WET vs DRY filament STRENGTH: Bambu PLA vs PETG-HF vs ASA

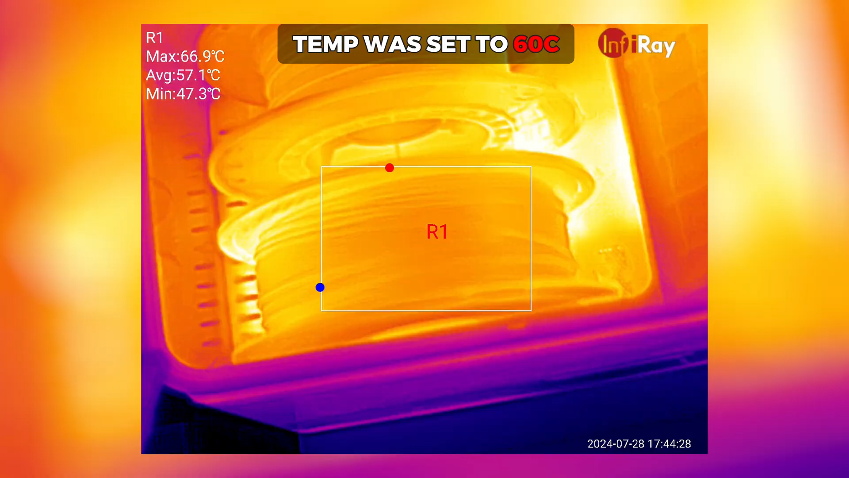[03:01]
On screen: max 66.9°C, min 47.3°C
It looked quite good at first, but I very quickly ran into serious concerns when I took a closer look with the thermal camera.
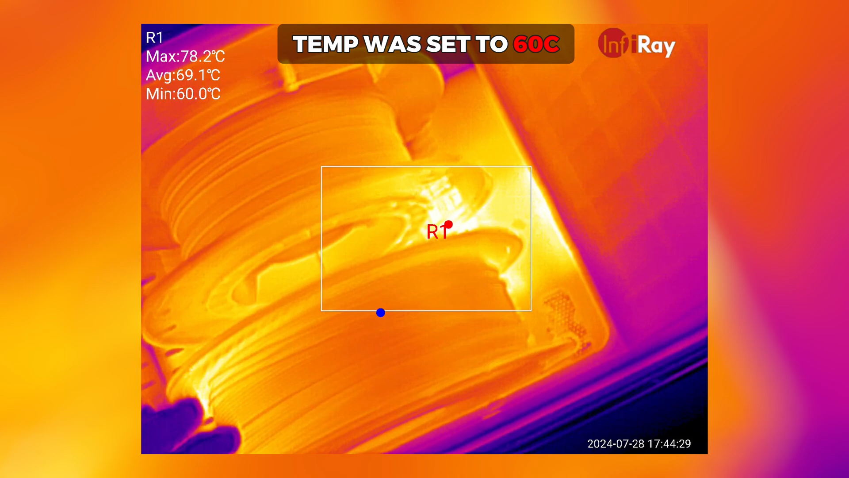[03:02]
On screen: max 78.2°C, min 60.0°C
Basically because the hot air from the heater element is blown directly at the filaments,